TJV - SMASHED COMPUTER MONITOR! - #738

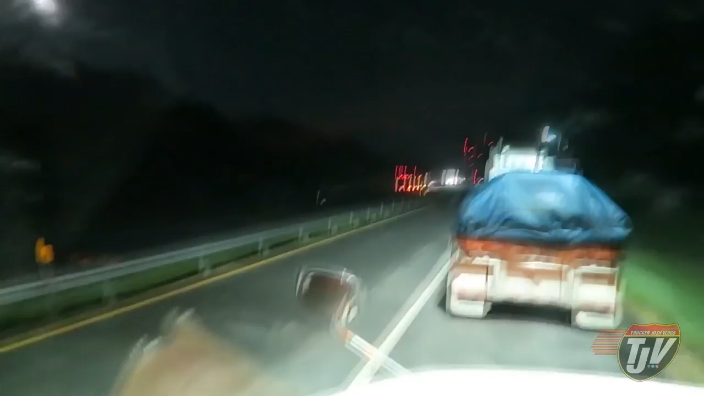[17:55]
Yeah, see, I'm just on the... It's just a parking area. There's no facilities here. Just truck parking here. We're gonna hang out here.